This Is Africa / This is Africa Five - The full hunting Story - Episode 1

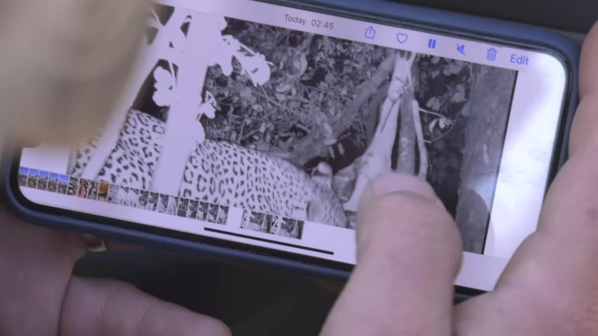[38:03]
Can't wait to get those videos downloaded. This is definitely him though. But you can see how thick he is, and he's got very thick rosettes sitting on the side here.
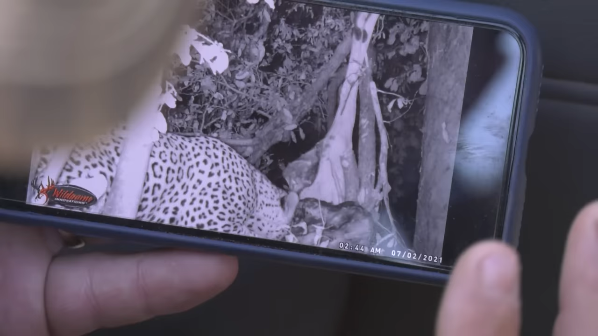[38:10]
Yeah. It's beautiful.
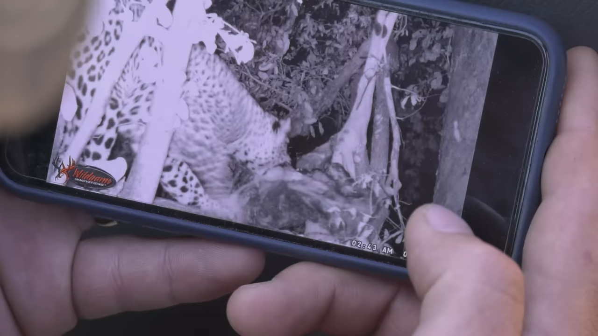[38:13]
You see, he's lifting that whole hippo. Oh wow. That's some strength. Mm.
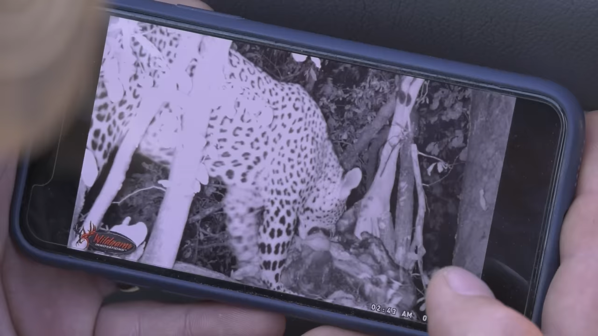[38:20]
Check out his forearms as well.
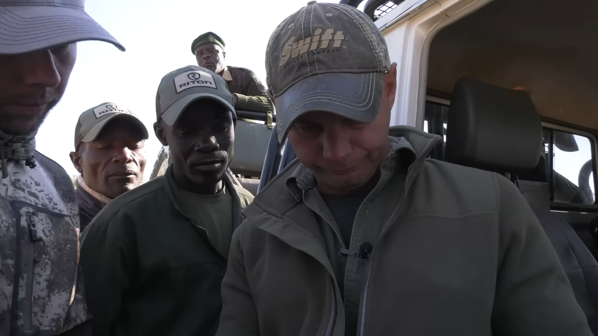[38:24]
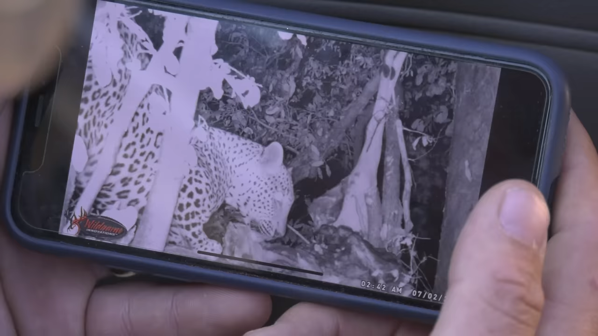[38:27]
Yeah. You see how his face is stout.
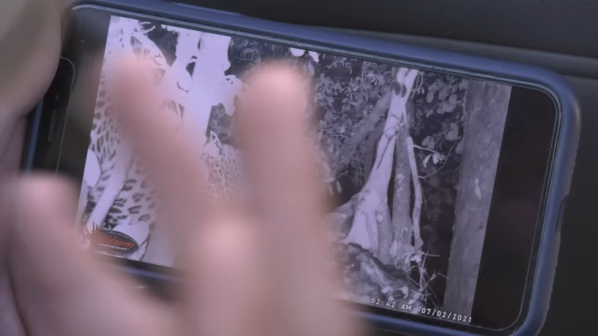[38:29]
Like nice kind of jowl almost. Mm. Nice thick teeth too.
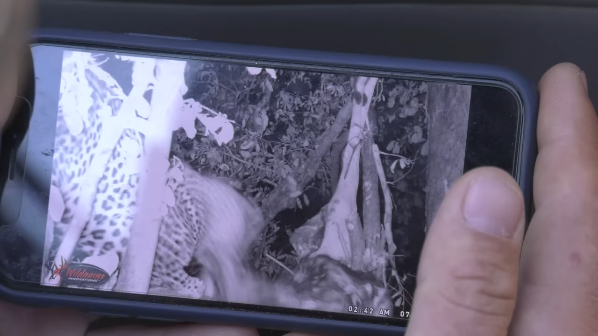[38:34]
He got a thick neck. Eh?
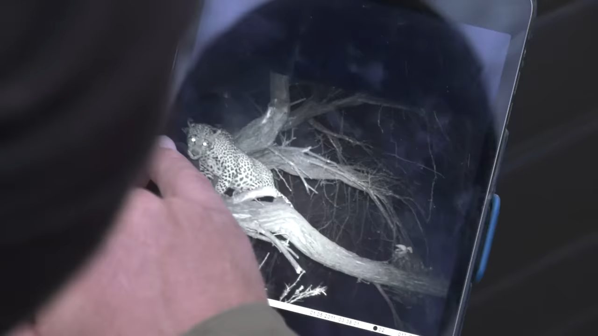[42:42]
He's got quite a few scars on his face. You can see these dark lines here. It looks like he's been fighting a lot. Mm. And you can even see the color of his nose as well. It's quite dark as well. Yeah.
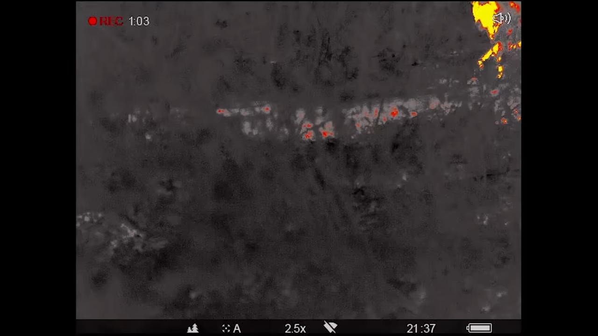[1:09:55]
we're coming up right behind him and he's on the ground with the thermal looking for him, so.
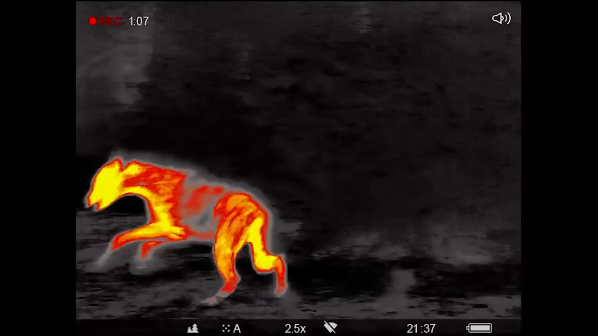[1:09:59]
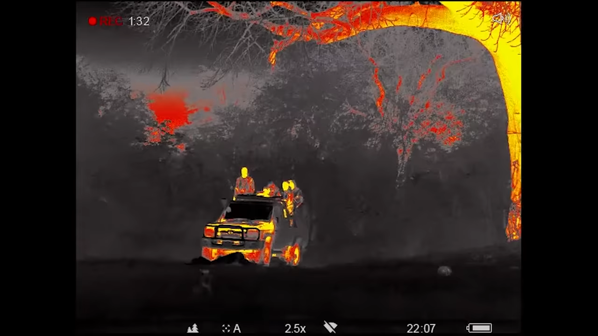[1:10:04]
But yeah, so we got them lined up.
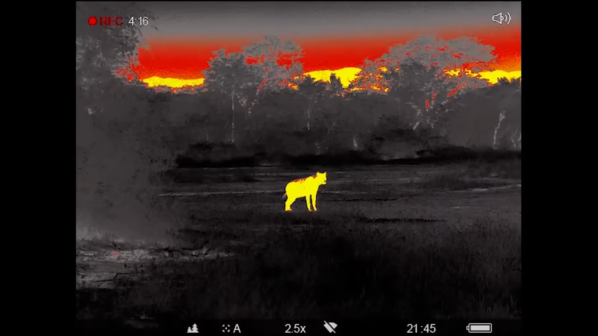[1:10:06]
They were checking out the call and everything and. Right. 11 o'clock, Dot.
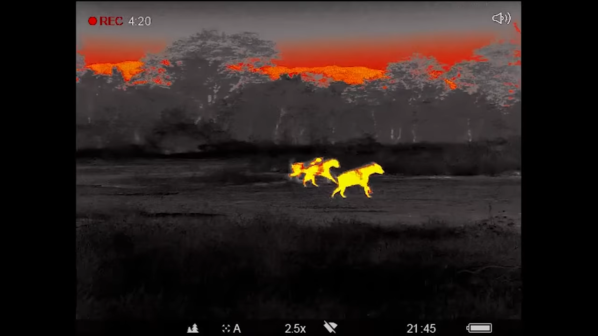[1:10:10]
Hit it. Hit it. Hit it. You turned the light on, and it was tough. It was really tough to see them.
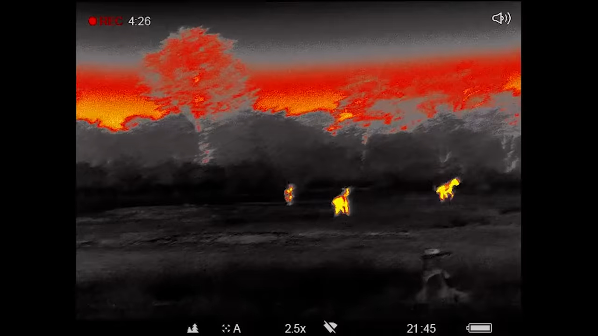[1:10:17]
You know, like, they were pretty far away, and so and the light wasn't optimal. See that one? No. Look at your eyes, look.
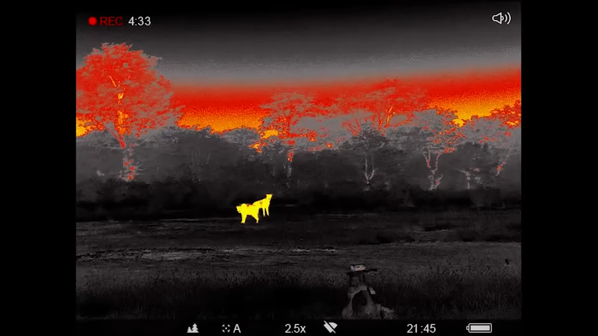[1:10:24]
I'm looking. No, this way. Okay, this way. Right ahead of you. Oh, yeah. I see it.